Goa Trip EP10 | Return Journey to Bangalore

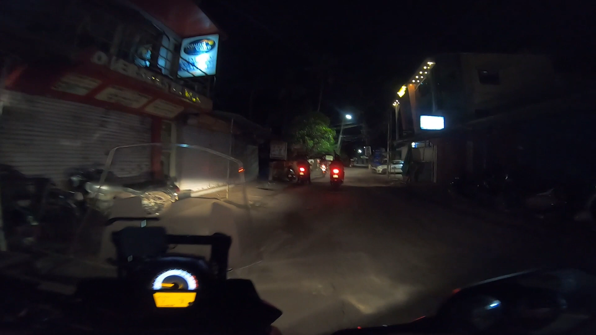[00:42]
So yeah, so in front of me I have Lewis, I have Samir and I have Vikrant.
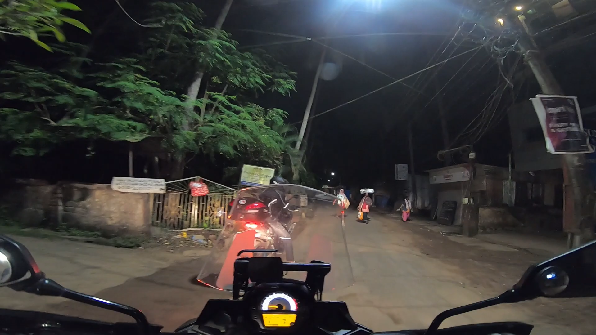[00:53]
So Pramod is following us, so we are going to regroup at the highway and then get going.
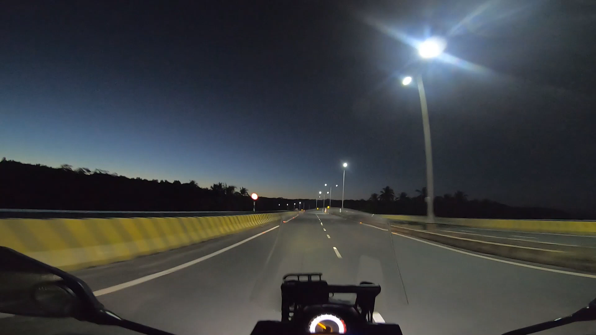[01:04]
Riding over the bridge as we proceed ahead to the highway. So I have raised my visor to the topmost position to help with
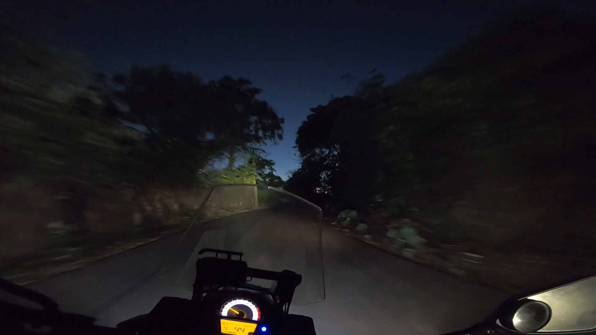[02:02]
So my aux lamps are turned on and really illuminating the road wonderfully.
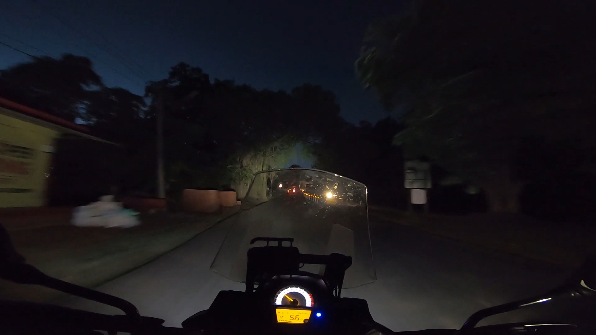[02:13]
I can see up to 100-200 meters literally as advertised. We have Sirish leading the pack right from the front on his Vulcan 650.